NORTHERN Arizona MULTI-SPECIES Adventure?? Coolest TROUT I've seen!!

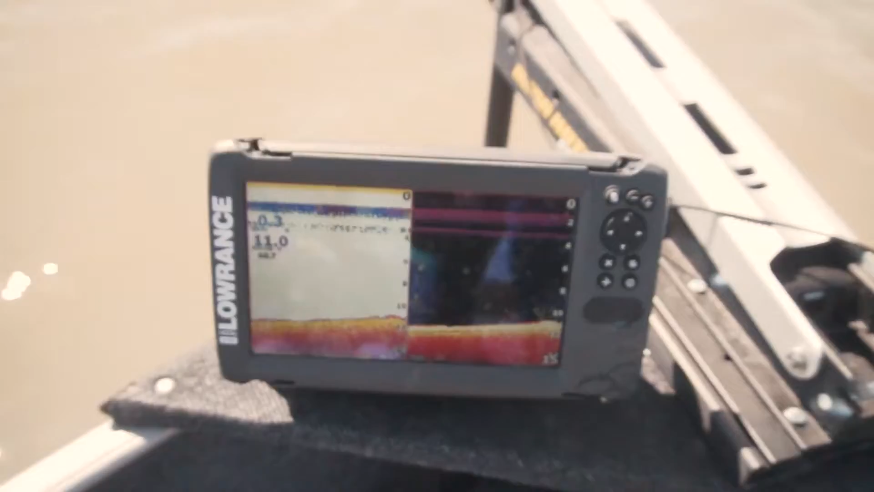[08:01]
They're not there anymore but we were marking fish down there closer to the bottom so I think what we're going to do is I got a conehead semi-sealed nymph. I'm going to throw that and I'm just going to strip it slow on the bottom.